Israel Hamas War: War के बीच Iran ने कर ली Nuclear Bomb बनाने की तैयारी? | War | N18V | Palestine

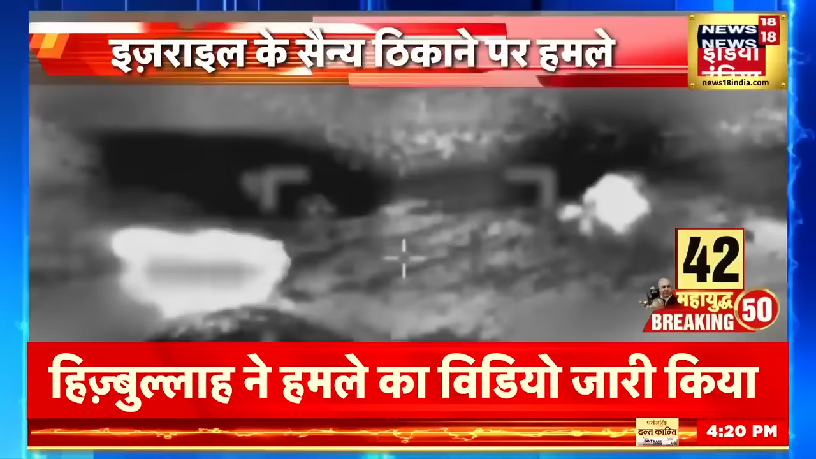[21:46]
तीनों ड्रोन को मार गिराने का दावा किया हलाकि हिजबुल्ला की तरफ से दागे गए पचीस रॉकेट में कुछ इसराइल के इलाकों तक पहुंचने में
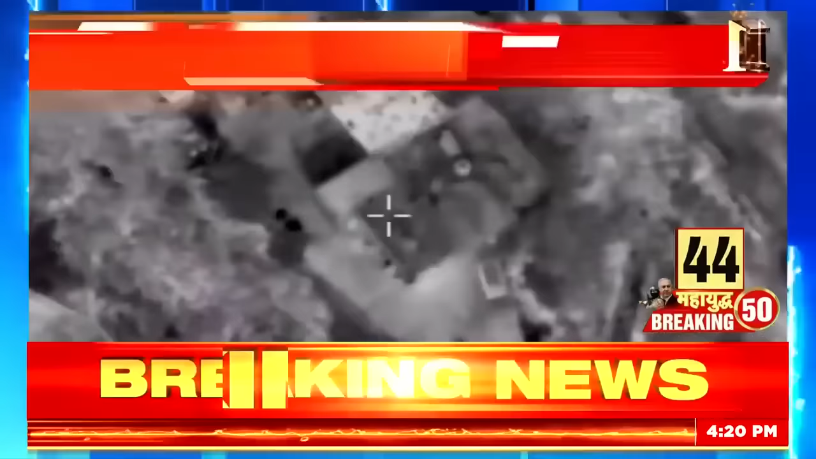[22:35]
बताया गया कि इसरेल की फौज ने अलुमिनियम प्लांट पर ड्रोन
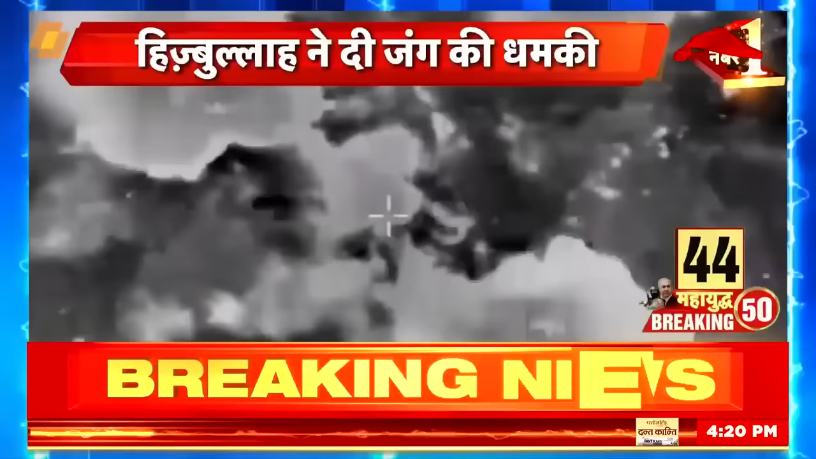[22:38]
के जरीय हमले की जिसके बाद महां जोदार धमाका हुआ और पूरा इलाका आग की लफटों से गिर गया